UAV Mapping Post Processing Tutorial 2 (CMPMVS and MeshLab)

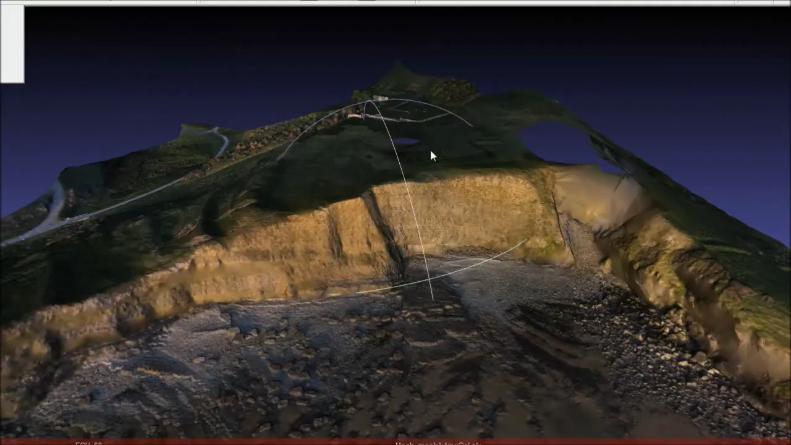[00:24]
We'll start by opening the point cloud generated from tutorial number one in VisualSFM.
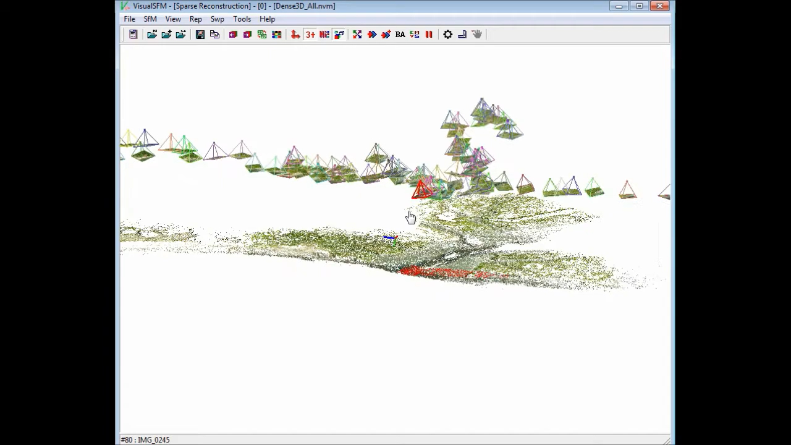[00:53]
You can also turn on the Dense 3D point cloud that was created by going to the View menu and clicking Dense 3D Points.
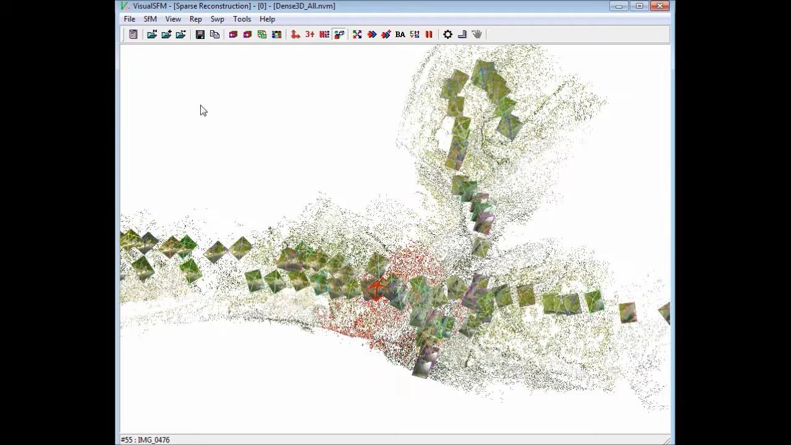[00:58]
This data is from the first tutorial from the Bay Park dataset.
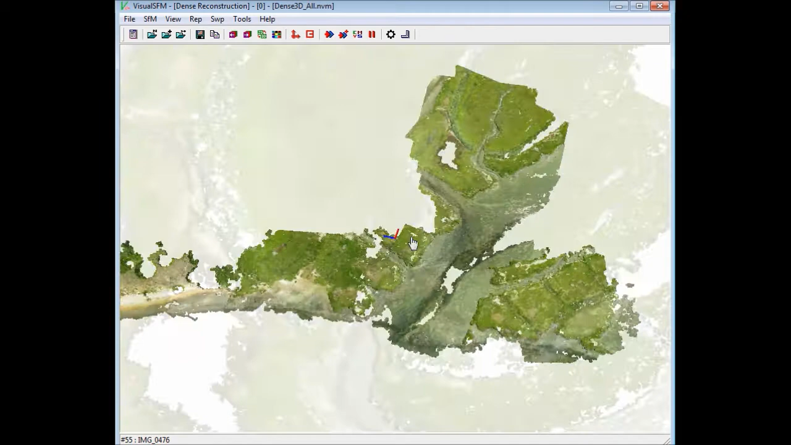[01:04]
We now need to save the VisualSFM outputs in a format that can be read by CMPMVS.
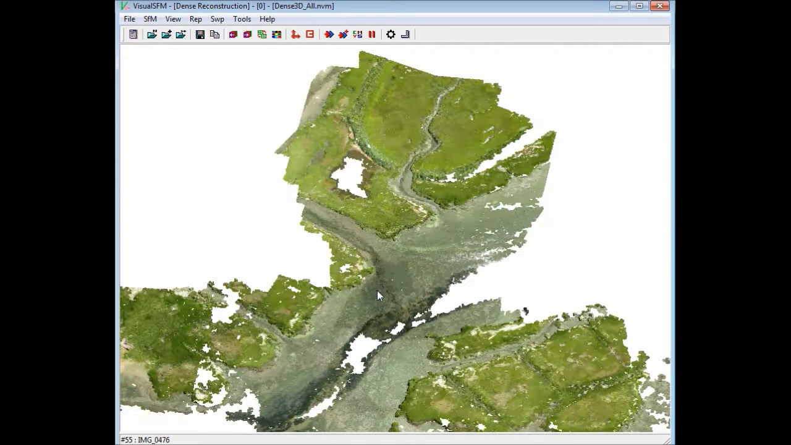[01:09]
To do this, click on the CMVS button in VisualSFM.
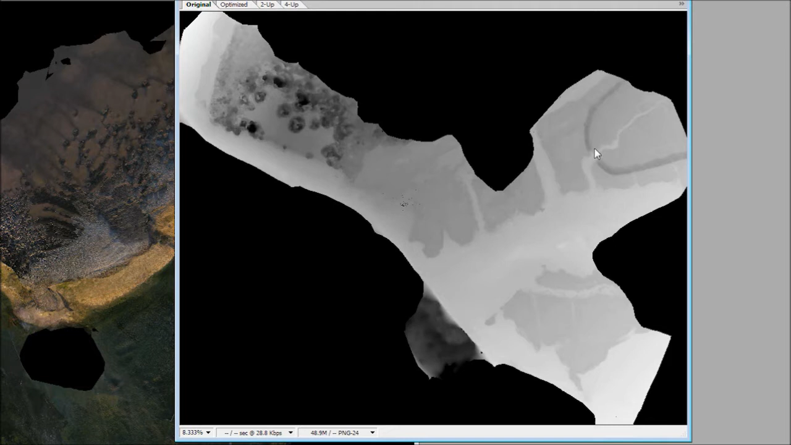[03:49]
This is from the Bay Park dataset, but you can see the relief difference between the water and the vegetation on the ground.
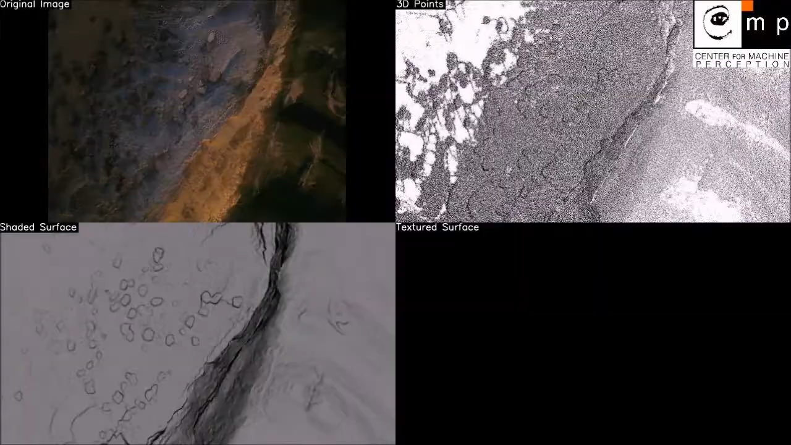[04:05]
Here's an example of one of the video outputs that combines all four videos that CMPMVS automatically generates, unless you tell it not to.
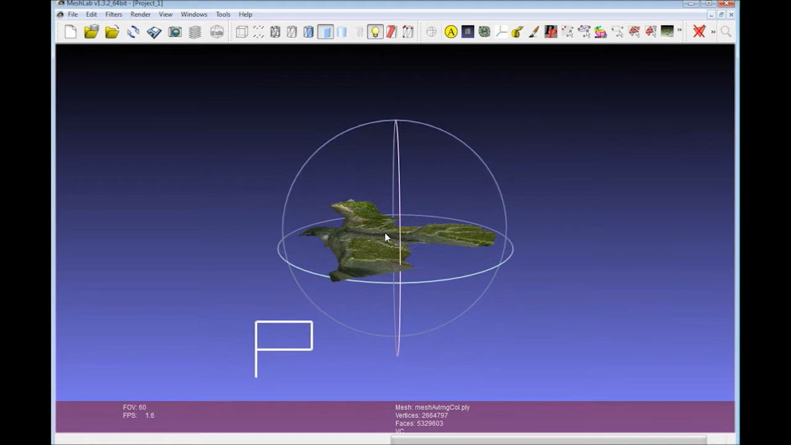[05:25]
This is an orthomosaic of 242 images presented in 3D
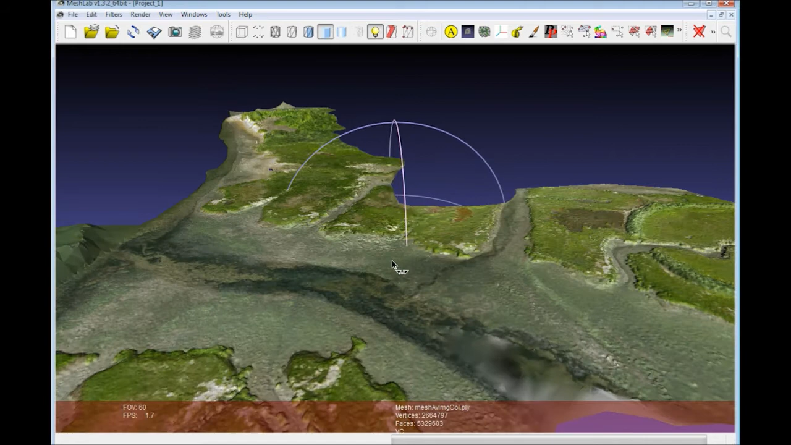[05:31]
based on the dense point cloud generated in VisualSFM.
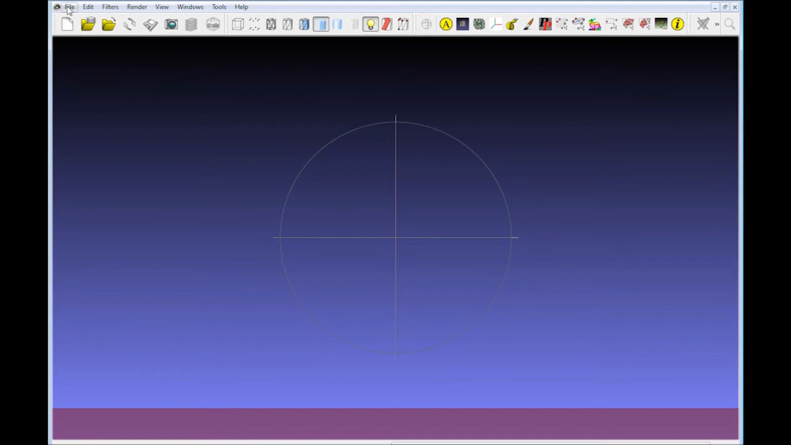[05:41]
Next is the Southern Downs dataset. This dataset is very pleasing to look at in MeshLab.
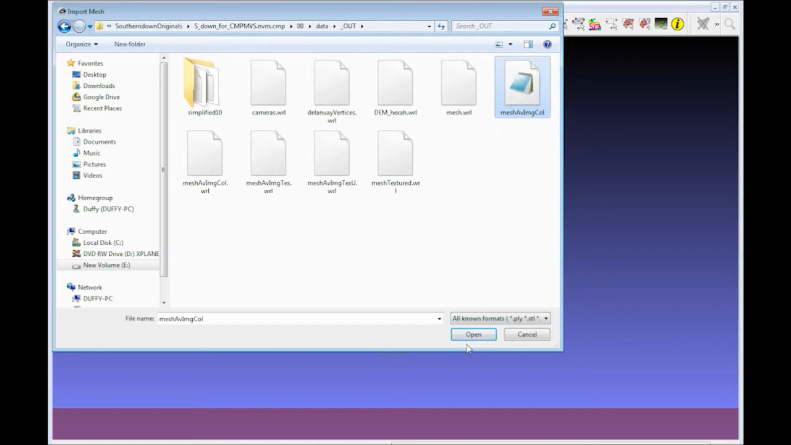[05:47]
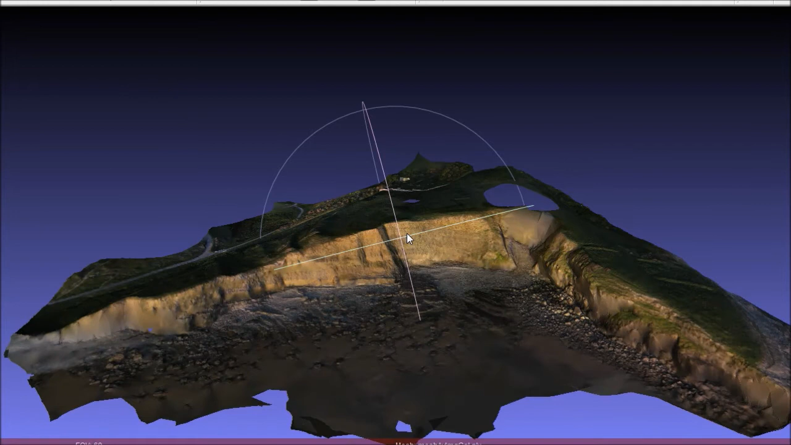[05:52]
I think that if there was a little bit more coverage in the photos, this would be an absolutely perfect representation of this coastline, and its dramatic relief makes it a very nice subject for this work.
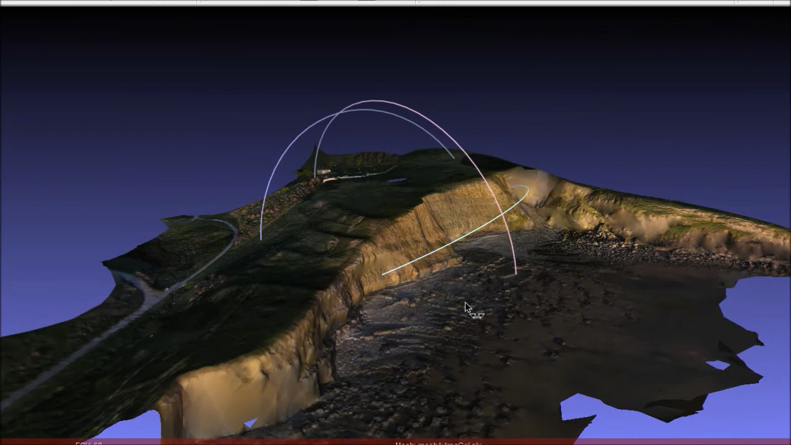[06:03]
Also, the architectural remnants that you can see on top of the hill are very interesting to look at.